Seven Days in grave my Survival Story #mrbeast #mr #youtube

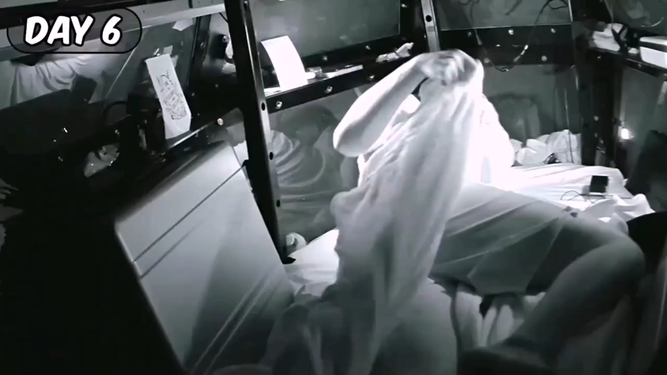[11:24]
Laying down for my final night, all I could think about is whether or not I'd be able to stand when this is over.
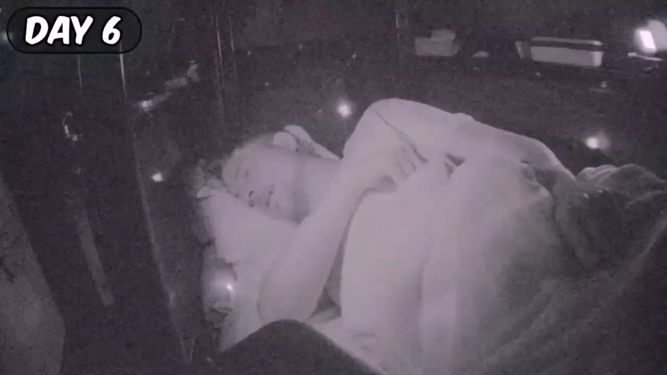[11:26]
It's not normal to be laying down and not moving this long.